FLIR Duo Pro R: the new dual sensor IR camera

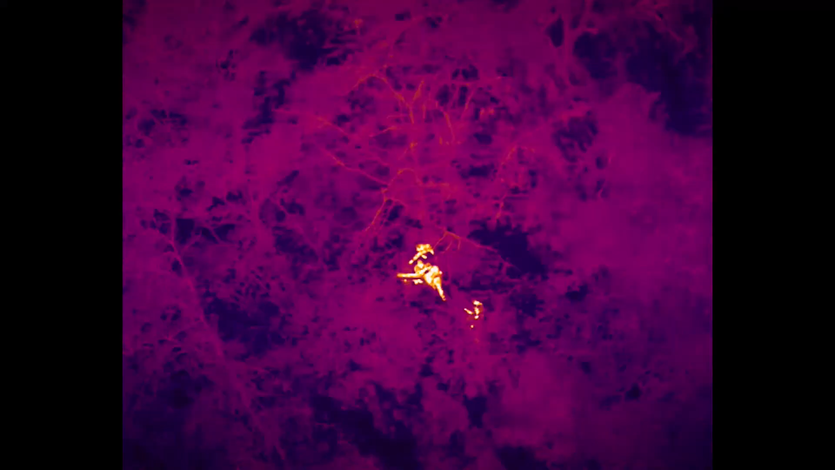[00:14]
DUO PRO-R gives drone operators double the imaging capabilities.
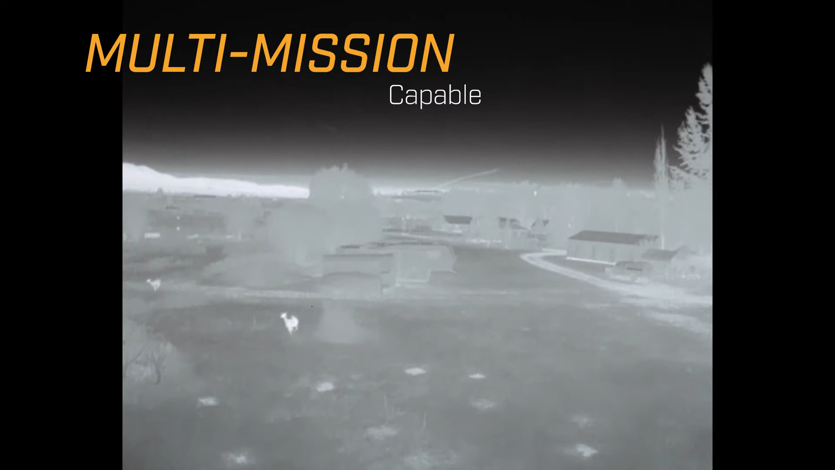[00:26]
and support public safety missions. Setups fast and easy with the FLIR UAS mobile app and capturing imagery's point-and-shoot simple.